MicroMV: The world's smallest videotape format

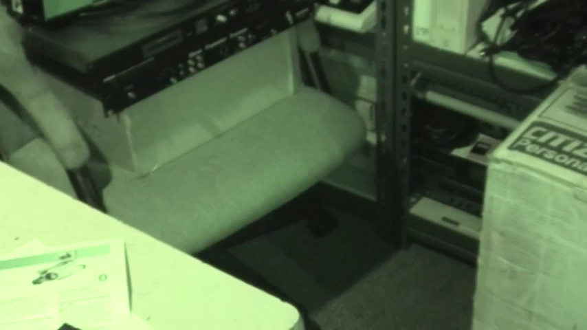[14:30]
It's not totally dark in here but it is very low lighting.
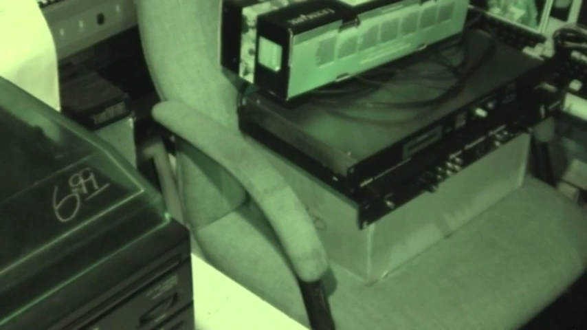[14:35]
In fact I'll turn off my last light on this side and it works reasonably well.
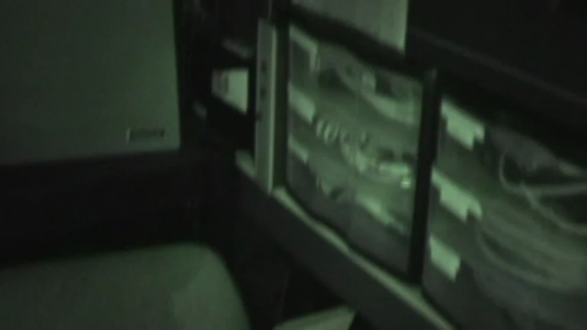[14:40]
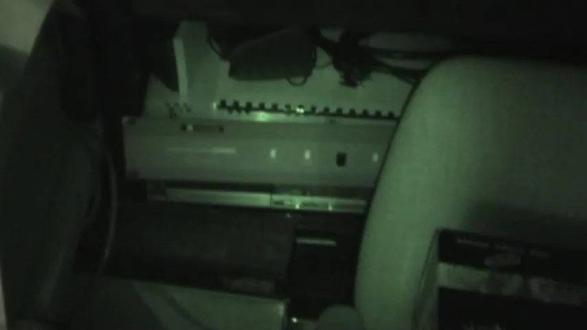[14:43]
Not as good as some of the Hi8 camcorders of Nightshot but it does a decent enough job.
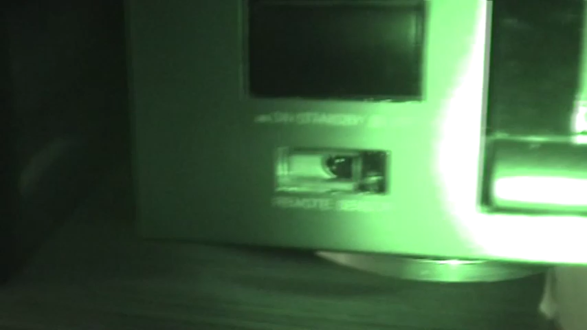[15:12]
It also has Super Nightshot which slows down the shutter speed but makes the image much brighter in very dark areas.
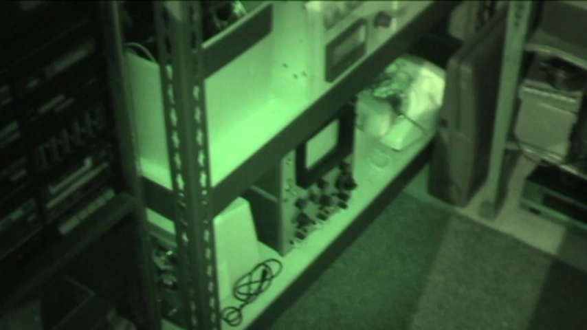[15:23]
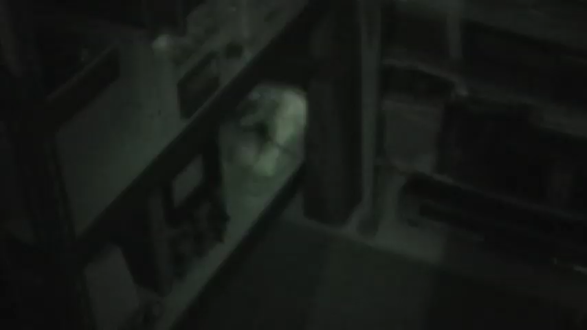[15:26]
Now going back to regular Nightshot you can see it gets darker but the motion is much
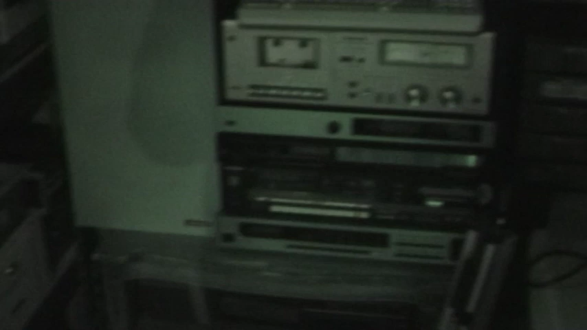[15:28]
smoother now compared to with Super Nightshot turned on.
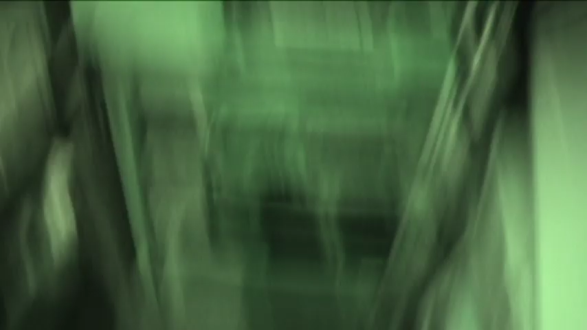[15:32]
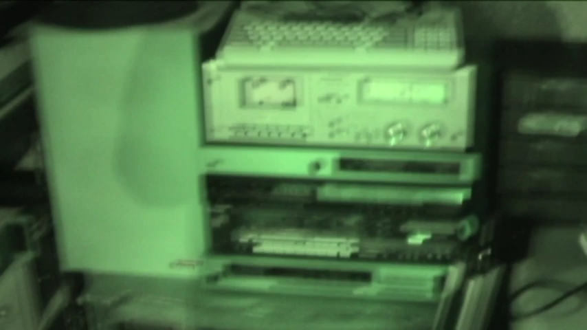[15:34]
Gets very smeary. This model also has a pop-out flash which I forgot to show you for taking photos but it does not have any kind of visible LED to help when taking video.